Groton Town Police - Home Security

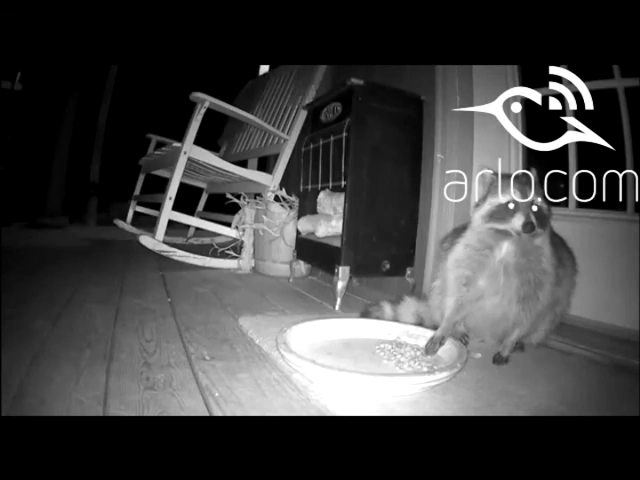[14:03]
You might catch something like this, a little cuter, little raccoon looking to catch food, whether that's the cat's food or whether they put it out there to try to get some animals out there. And the last one I'll show you, this is an older camera, but you can see it's very strong.